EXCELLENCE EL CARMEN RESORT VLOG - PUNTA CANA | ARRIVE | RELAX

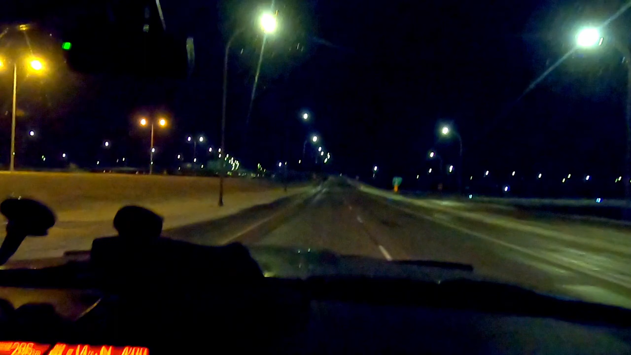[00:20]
and we are heading to the airport on our way to Punta Cana.